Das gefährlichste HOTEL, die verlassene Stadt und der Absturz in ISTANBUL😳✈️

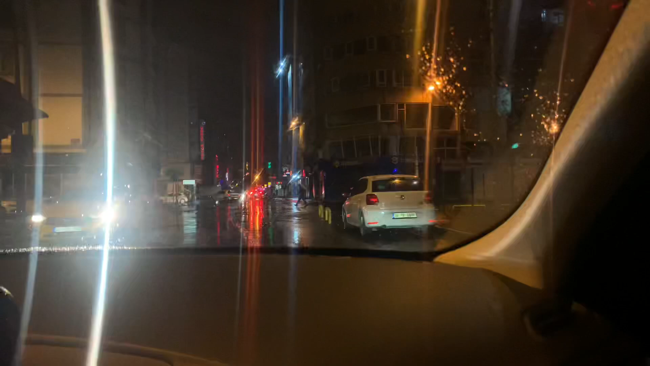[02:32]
Wir zeigen euch jetzt die Gegend, wo wir jetzt ganz schnell weg müssen, weil es zu einer sehr gefährlichen Gegend gehört. Wir haben auch in dem anderen Hotel, die haben gesagt, oh, no. So, Leute.
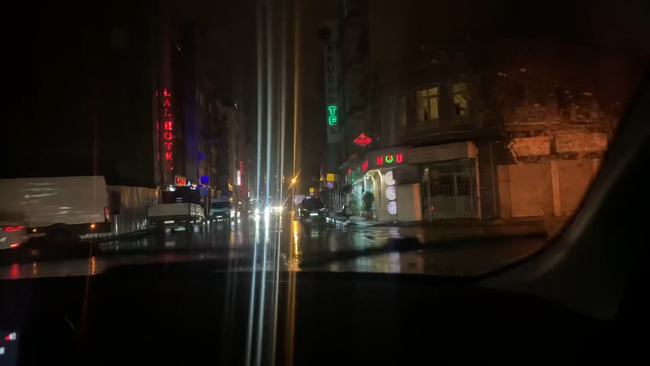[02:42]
Ich glaube, ich sollte hier nicht mal aufnehmen.
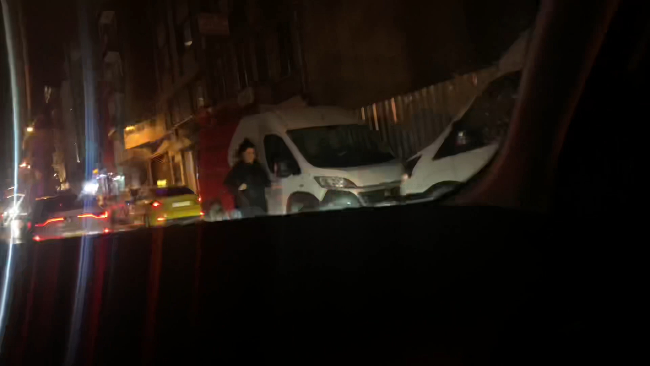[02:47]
Oh Mann. Wir sind einfach in der schlimmsten Gegend hier. Und hier ist unser Hotel gewesen, Leute. Natürlich checken wir direkt aus.
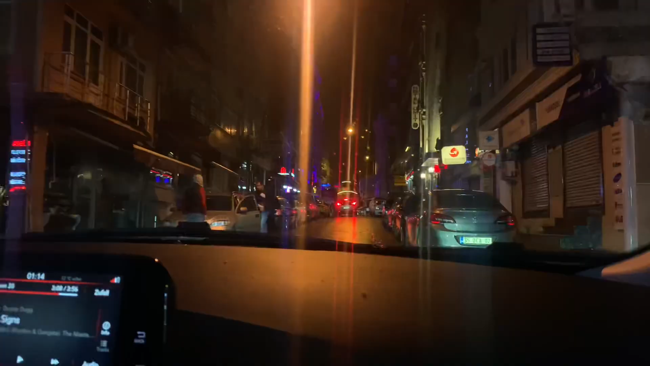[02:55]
Da gibt es Platz. Vorhin gab es geile Platz. Ah, ich glaube, hier rechts ist eins. Leute, das war das Hotel. Und jetzt werden wir ganz schnell unsere Koffer nehmen und uns hier ganz schnell... Genau.